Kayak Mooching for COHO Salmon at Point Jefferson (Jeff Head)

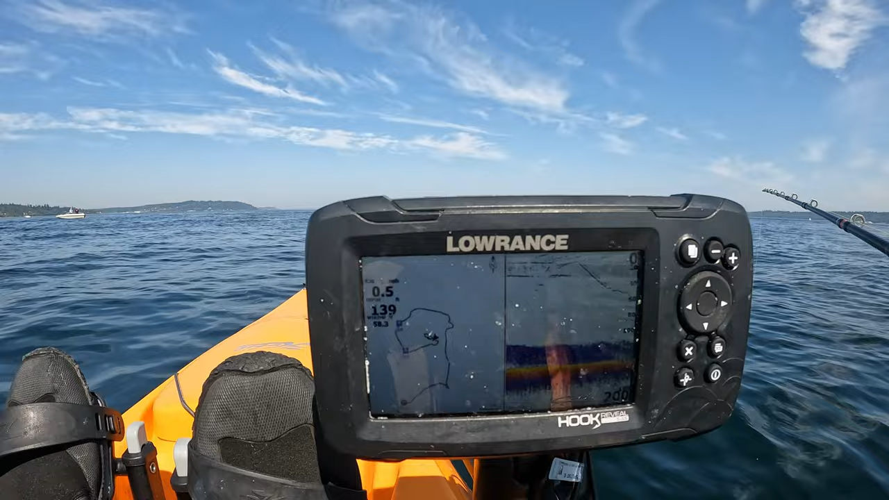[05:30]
So you've got bait, thick bait from basically the bottom to 120 feet. And then actually salmon above.
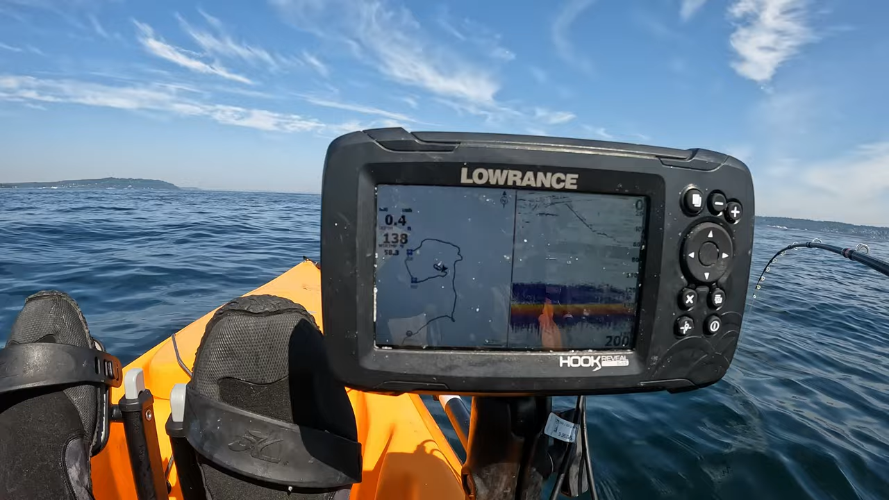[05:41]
That one streak kind of going down to the right is my weight. So you're seeing my weight going down.